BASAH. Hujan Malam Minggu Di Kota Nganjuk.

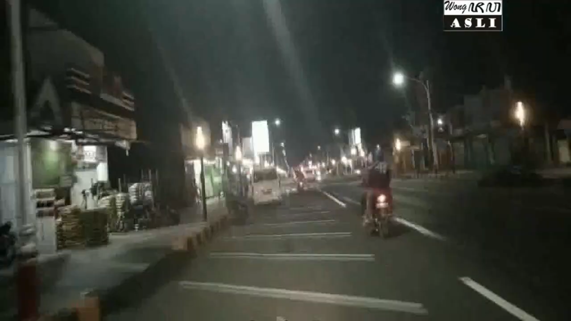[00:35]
sak dawane jalan Ahmad Yani Ugo madangi, sak pirangan warga,